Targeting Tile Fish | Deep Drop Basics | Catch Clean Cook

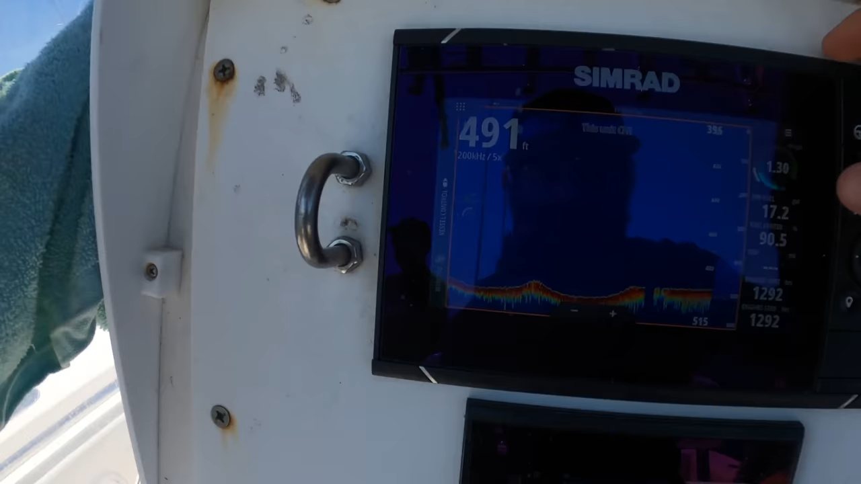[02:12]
On screen: depth 491 ft
This is what I am fishing.
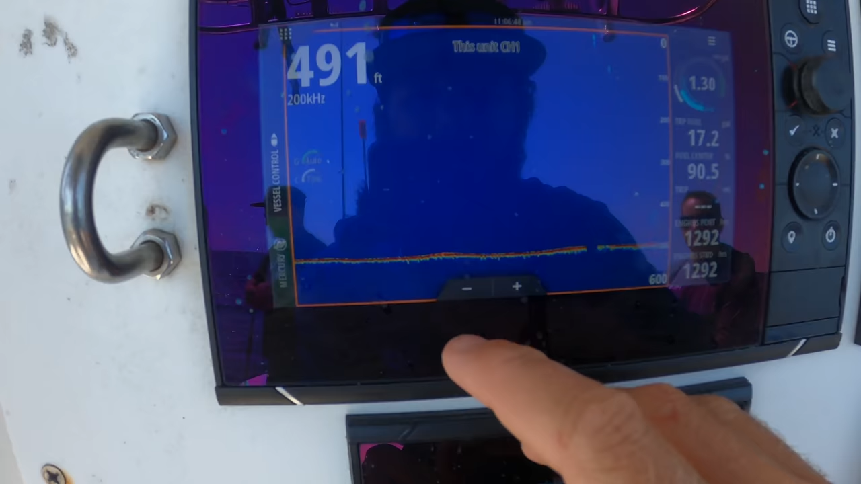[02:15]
On screen: depth 491 ft
Looks like absolutely nothing zoomed out. You'll see just some really little subtle humps.
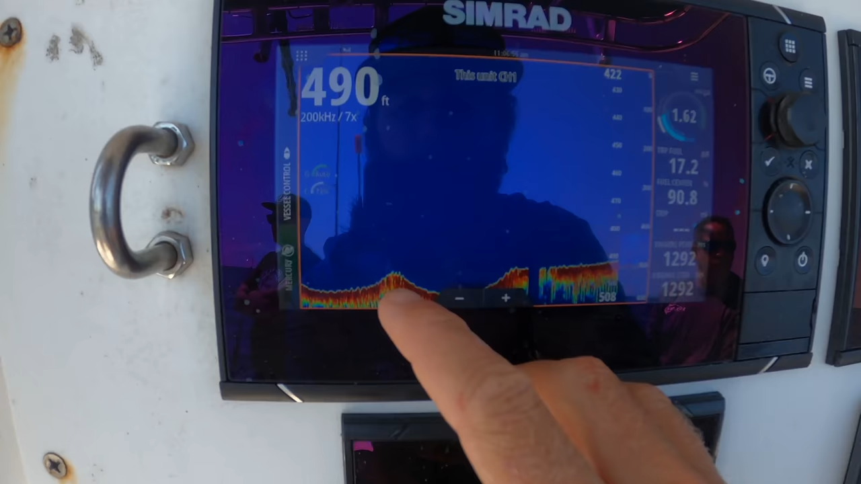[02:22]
On screen: depth 490 ft
If you watched my snowy grouper video, you saw the structure was a lot more substantial. Bigger rock piles, I'm fishing the top of it.
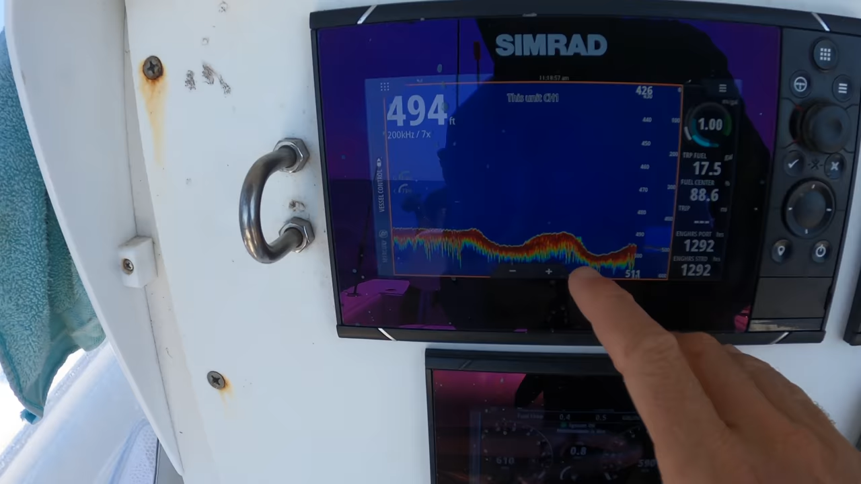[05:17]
On screen: depth 494 ft
You can see the edge I'm working here. I'm in 500. This is really shallow normally. You can catch them anywhere from 500 out to 1,000.
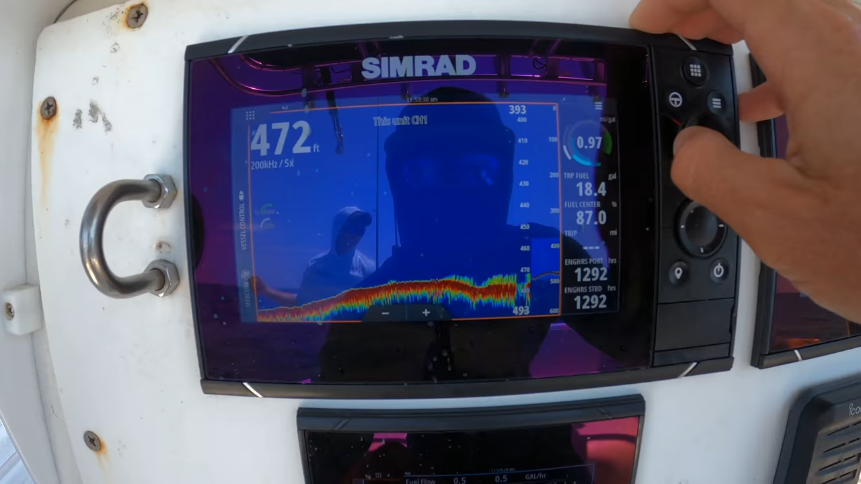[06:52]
On screen: depth 472 ft
Looking just for tiles today. If you didn't know it was there, you would never know it was there. This is zoomed in. No, you can go down. See, that is fire. We'll be ready for that one. Down she goes. It's going to be insane.
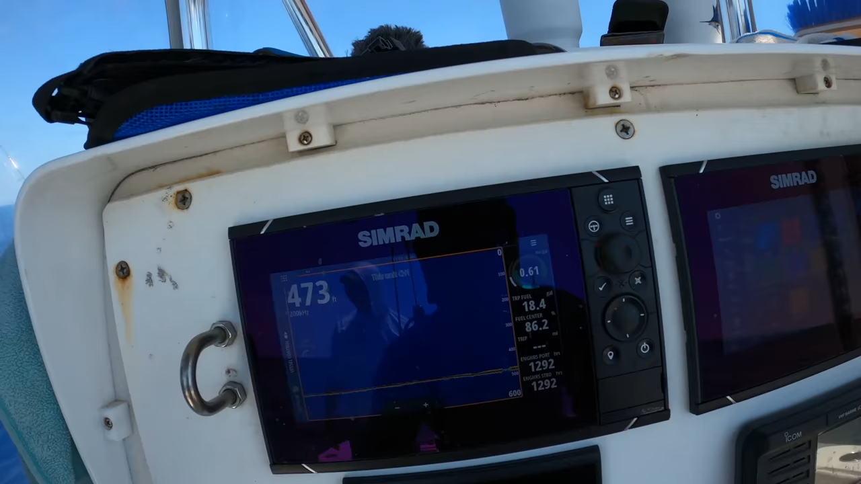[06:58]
We got a little blackfin tuna swimming around. What?
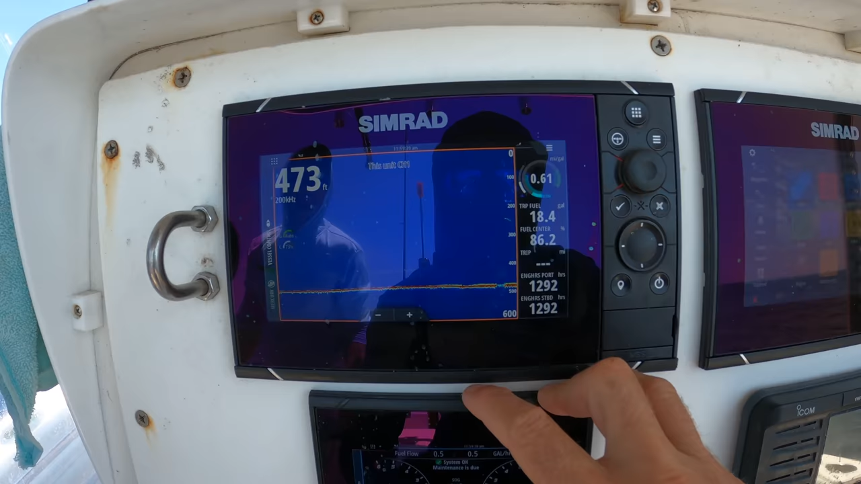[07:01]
On screen: depth 473 ft
What? Get the jig out. Get that jig out, bro. What's wrong?
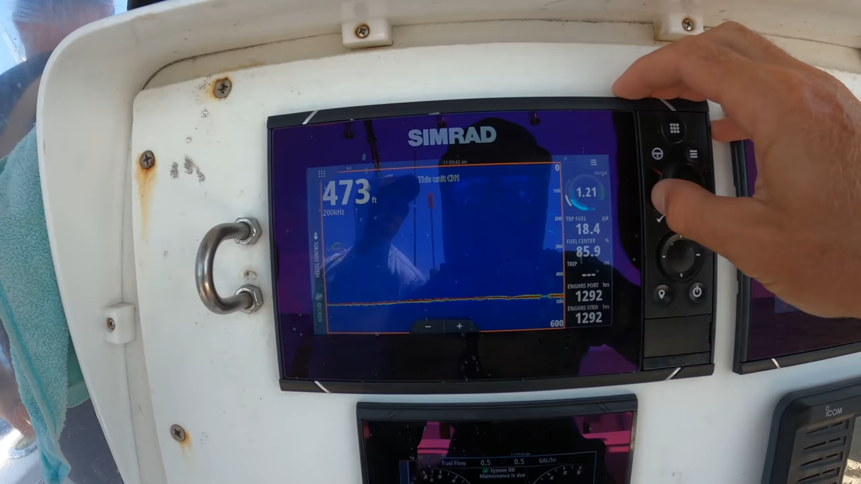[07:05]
On screen: depth 473 ft
No, I'm kidding. It looks like there's a little mark. That, what he just painted it out, that is fire. It looks great.
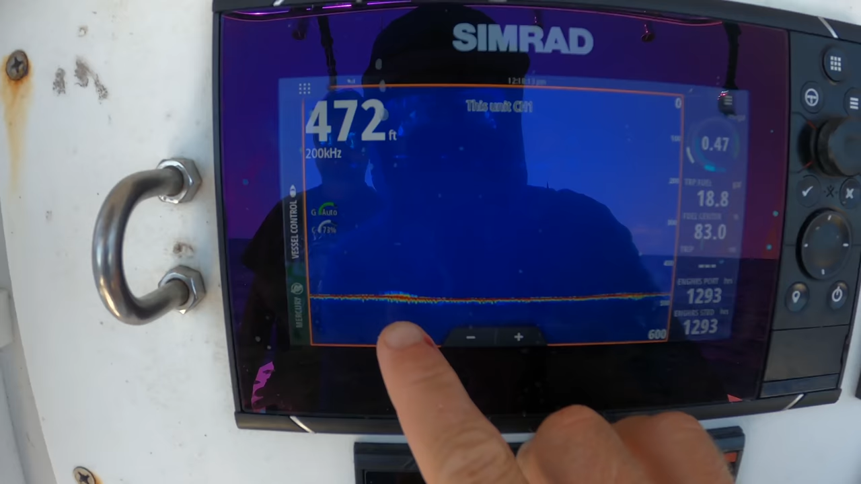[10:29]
On screen: depth 472 ft
It's just, like, you, if you ran over this, you would never know. So that's, this is why it holds fish.
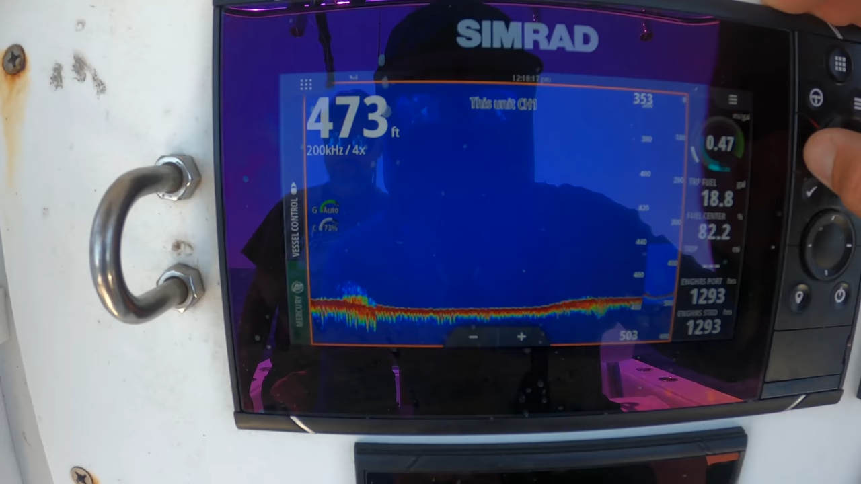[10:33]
On screen: depth 473 ft
And that's zoomed in. So that's 470, 4 up to 470. It's a four-foot ledge. Ish.
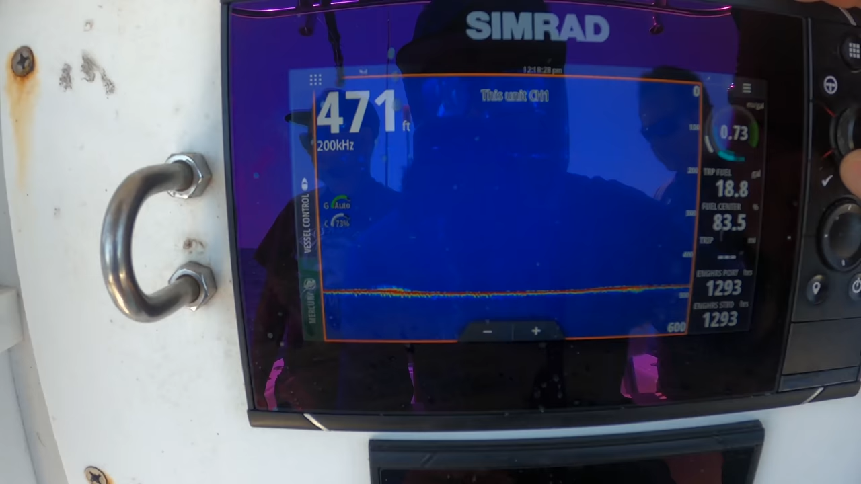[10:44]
On screen: depth 471 ft
And it's got fish all over. We dropping again. Oh, God. Got New York on the ride. Look out.